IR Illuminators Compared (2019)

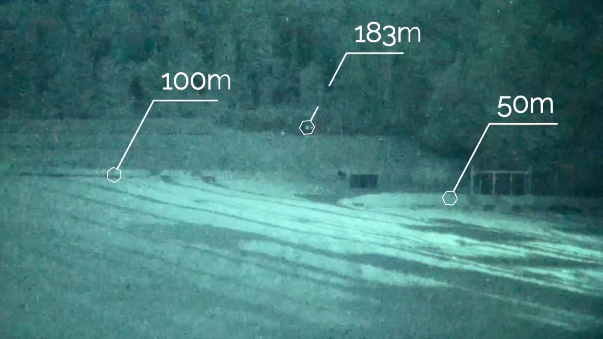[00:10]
The video footage was captured on an iPhone through a PBS-14 with a Photonis Echo Gen2 Night Vision 2.